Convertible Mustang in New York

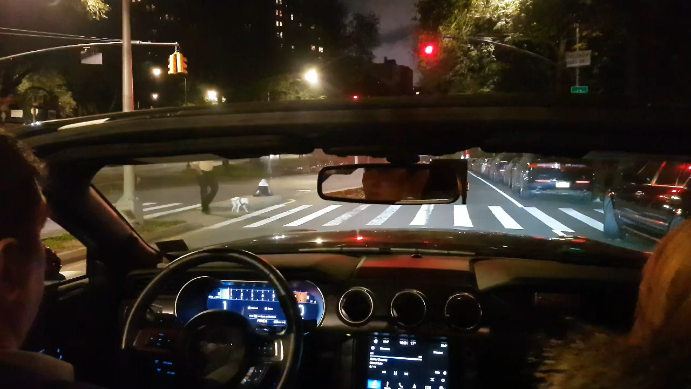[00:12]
I mean you could just hit it for the first second and then stop and we'll get nice sound out of it here my brothers driving my car convertible Mustang in New York City awful lot of fun Mustangs are pretty cool cars in all I've had many of these cars there's something that you can depend on and this 2018 Mustang is pretty damn nice look at that beautiful dash